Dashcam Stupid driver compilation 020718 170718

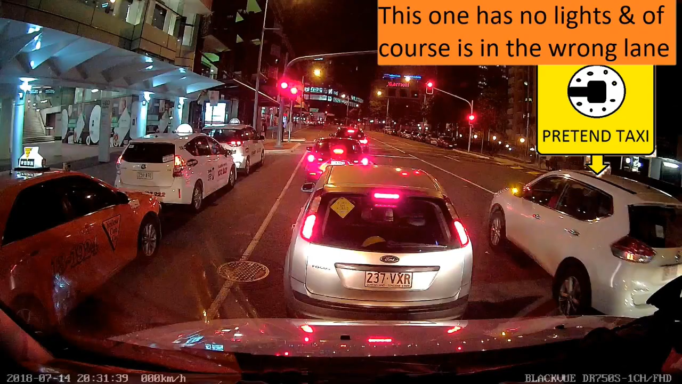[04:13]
It's sitting at a grain again! What the? Every single set of lights, this retard is just sitting there